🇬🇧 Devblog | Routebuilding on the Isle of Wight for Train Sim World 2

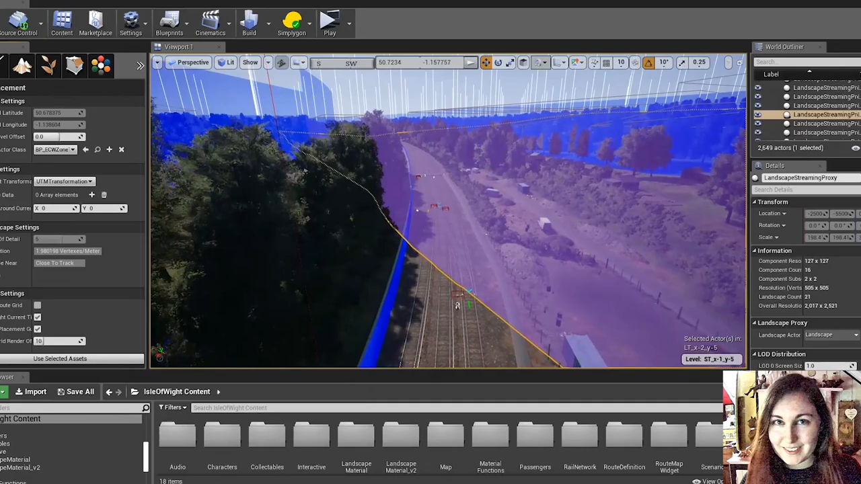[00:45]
You can also see it as a nice purple box that highlights the area. The first thing in is the track and then we begin to place the roads and sculpt the landscape after that.
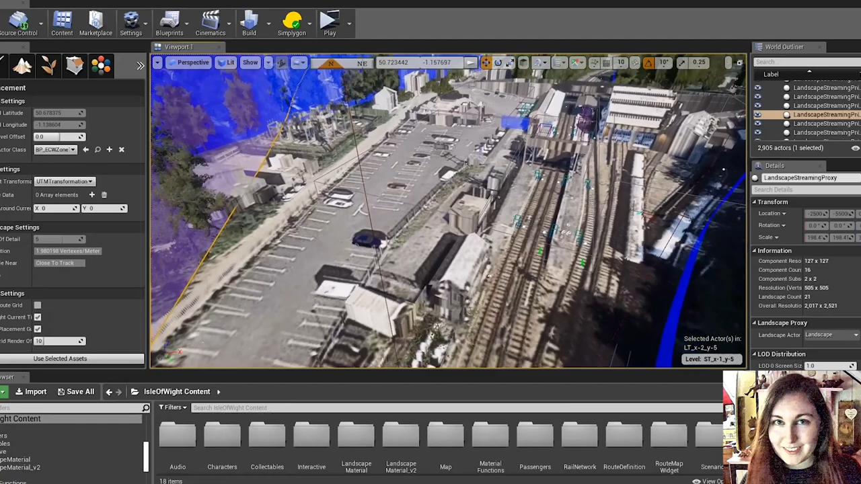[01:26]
So as you can see, we place everything as it would be in real life.
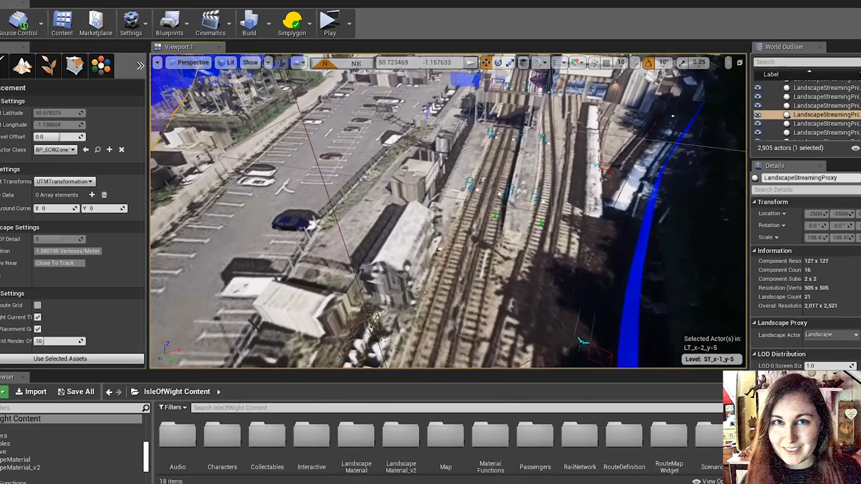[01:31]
And we try to make sure everything's as accurate as possible. When using Google Earth, there's also a little icon at the bottom here that will tell us the elevation.